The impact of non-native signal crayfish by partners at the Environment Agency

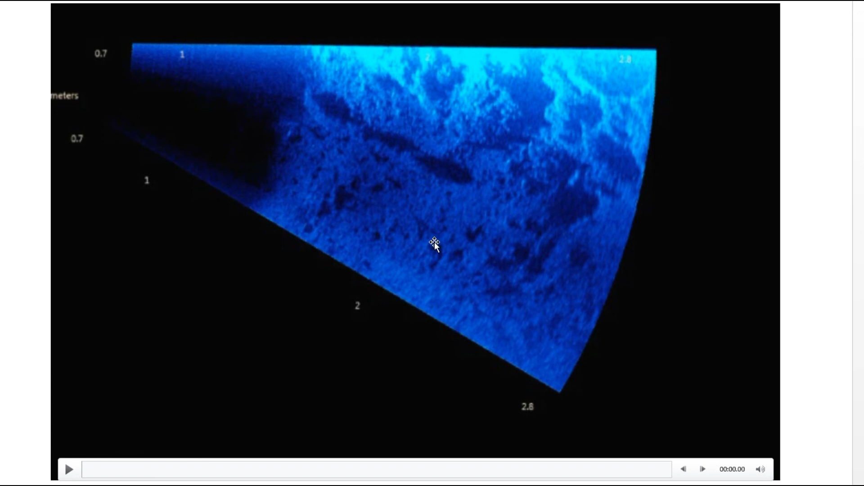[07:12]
the bed and i'll press play and just illustrate what happens so yeah these signals moving around you see quite easily this is footage is speeded up a bit just from uh yeah make it watchable on this video but you can see how mobile are active they are and a lot of the time see they've got fighting each of a lot of the time they're in and around the burrows so what we start to do is look at the data to see how long they're spending in burrows how long they're spending fighting and what's going on this is a good example of them fighting so lots of burrows here lots of activity crayfish in and out of here then in a minute there's a fight